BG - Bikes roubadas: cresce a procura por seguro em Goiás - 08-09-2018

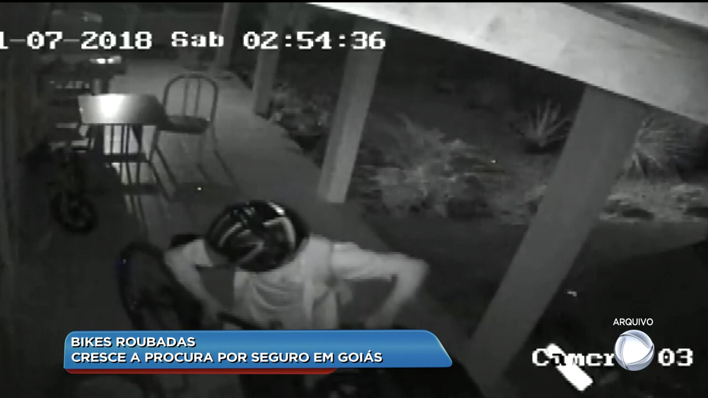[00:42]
Ele pulou o muro e foi direto na bicicleta que estava na garagem. Antes de sair, o ladrão colocou um capacete tentando esconder o rosto.